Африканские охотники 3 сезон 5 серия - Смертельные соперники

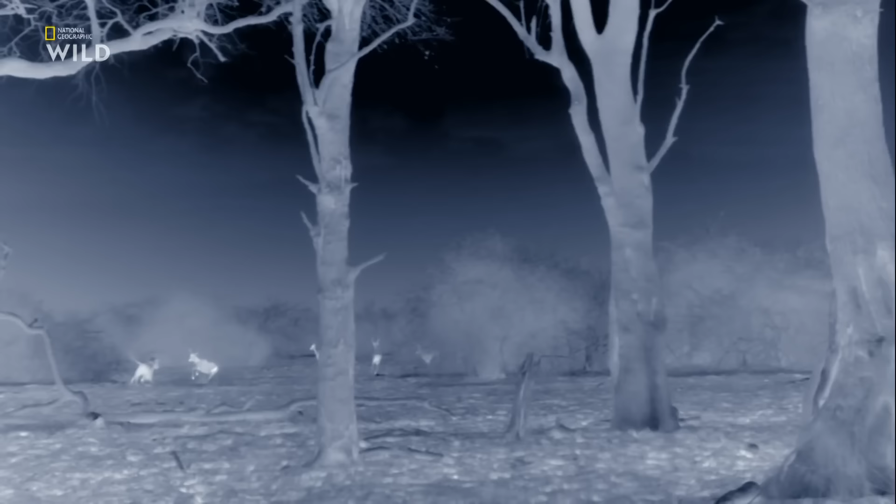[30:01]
Прогнав гиеновидных собак, они принимаются за охоту. А гиены только этого и ждут.
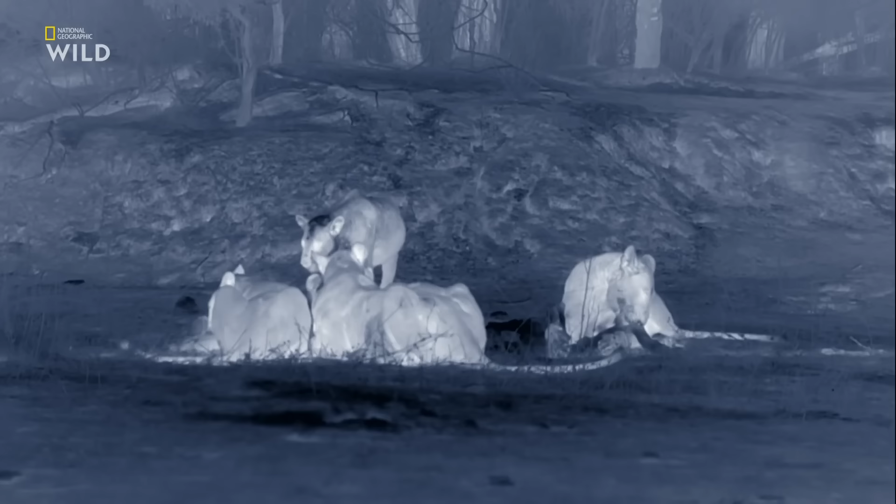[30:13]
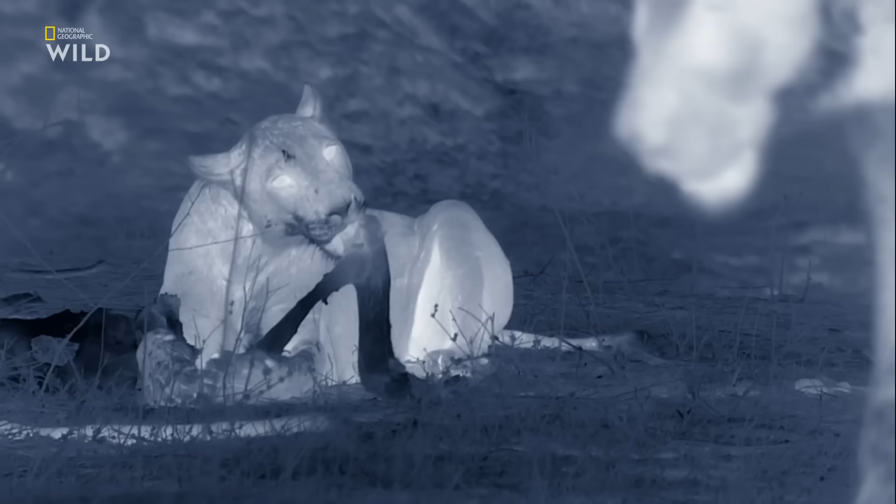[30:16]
львов очень много. И они быстро разрывают тушу на части.
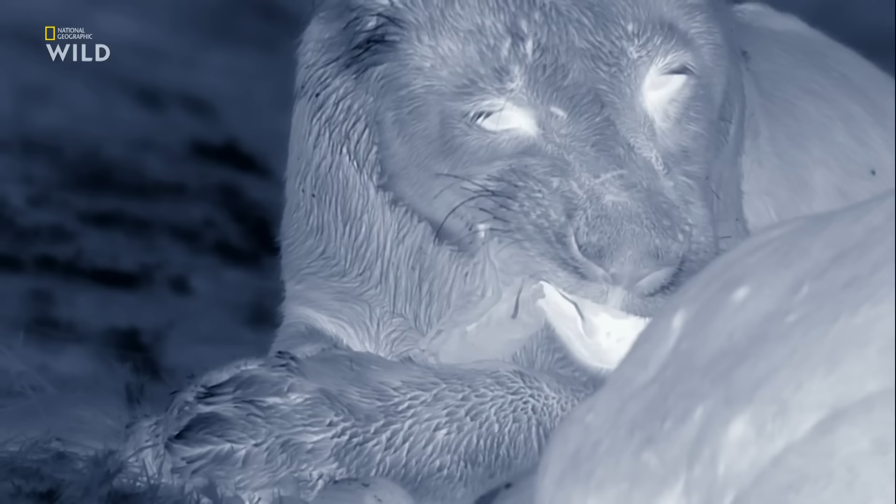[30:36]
Таким образом каждый из львов ест свою часть. Что вполне устраивает гиен. С целым прайдом мелким гиеном не справиться.
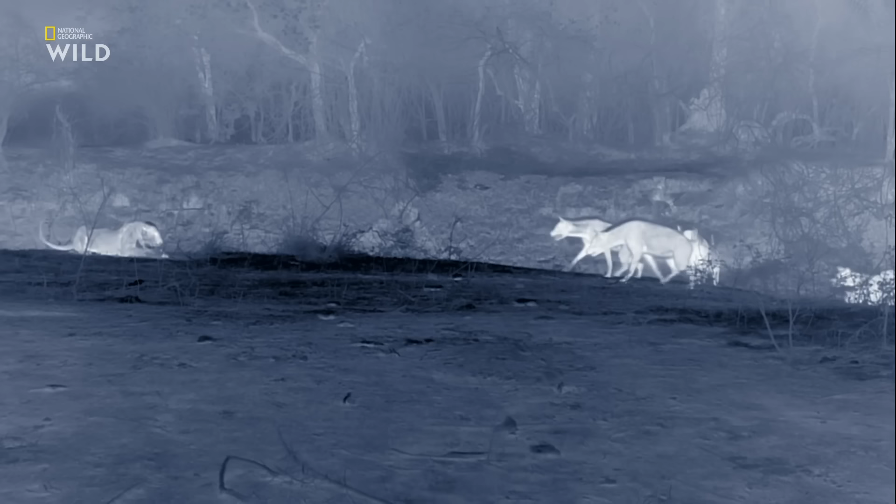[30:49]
А по отдельности львы более уязвимы. тем не менее члены клана довольно смелы и сильны раз отваживаются подступиться к прайду львов. Трусам достаются лишь жалкие объедки. А гиенам хочется нормальной пищи, поэтому они решаются пойти в атаку.
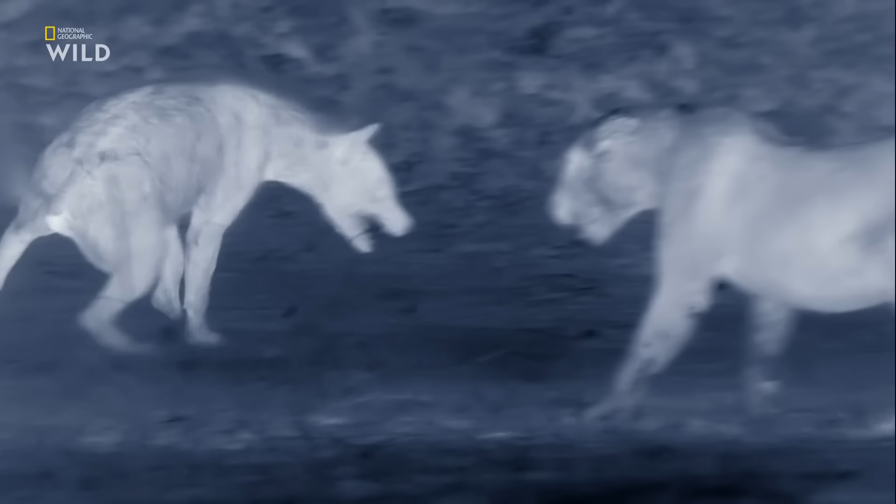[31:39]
наконец, члены прайда отгоняют гиен. Сам коважак в суматохе оказалась загнанной в угол.
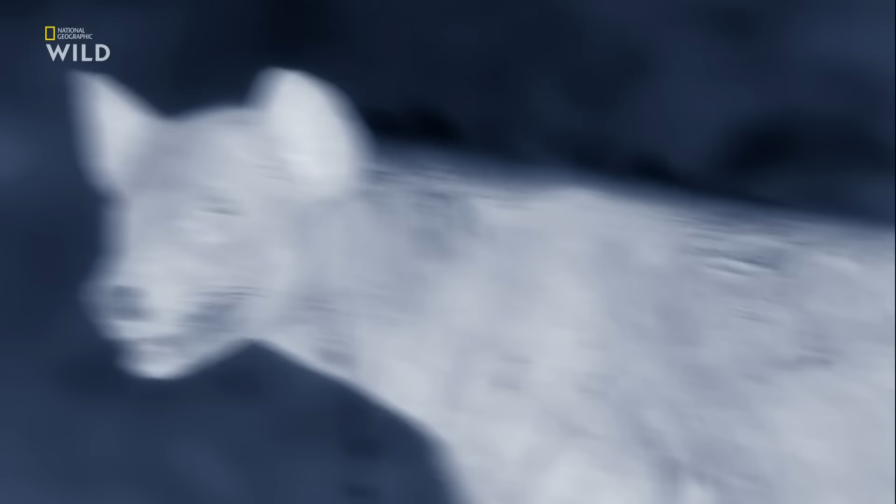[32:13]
Ее окружили три здоровенные львицы в два раза крупнее ее. Однако опыт и хитрость гиены слишком велики, чтобы позволить нескольким большим кошкам одолеть ее. Все гиены спасаются бегством.